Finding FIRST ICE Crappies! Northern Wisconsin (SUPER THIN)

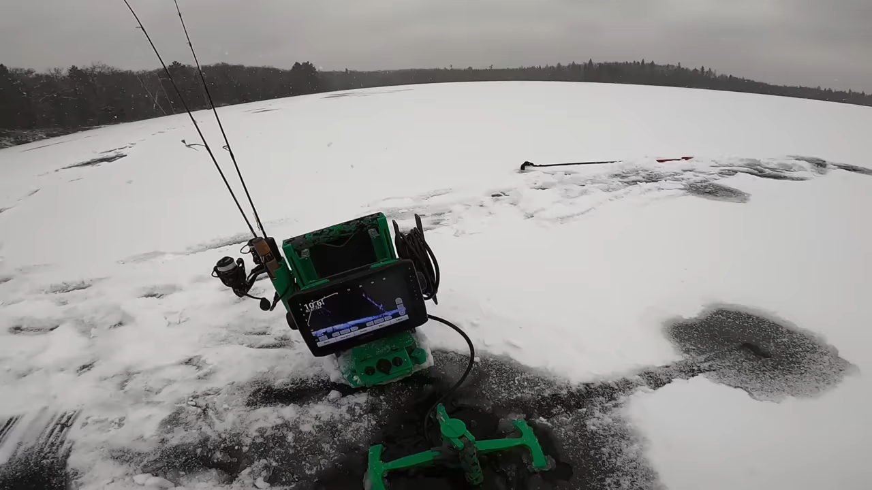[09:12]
So I don't know how well you guys can see this, but 11 feet of water.
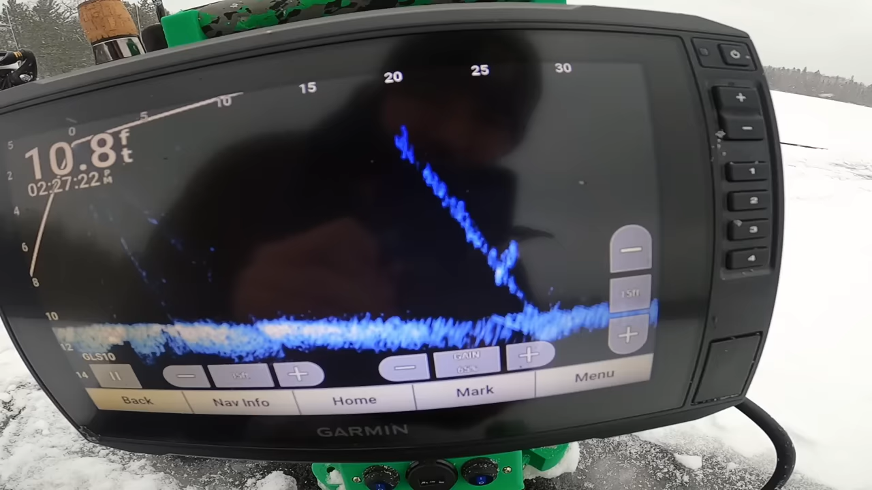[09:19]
On screen: depth 10.8 ft
You can see 20 feet away. It's another tree.
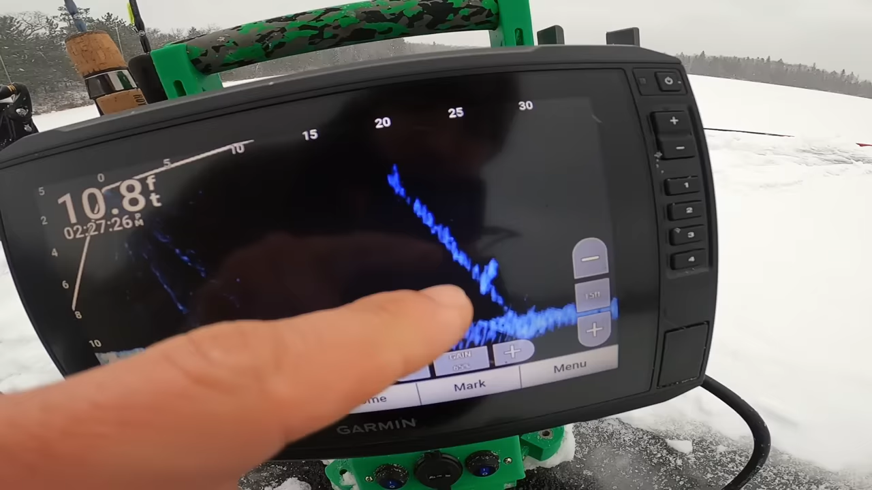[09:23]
On screen: depth 10.8 ft
It looks like there's a few fish right here on it. I'm going to try to go over there and chisel and hopefully not scare them because that's pretty much exactly what it looked like when I caught those last couple.
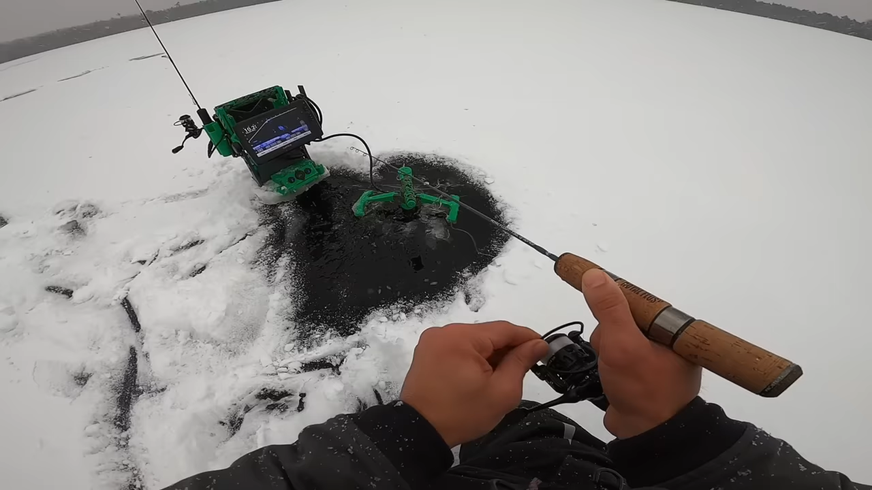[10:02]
Oh, that's a big mark. Okay, they're coming in. Okay, there's three. Come on.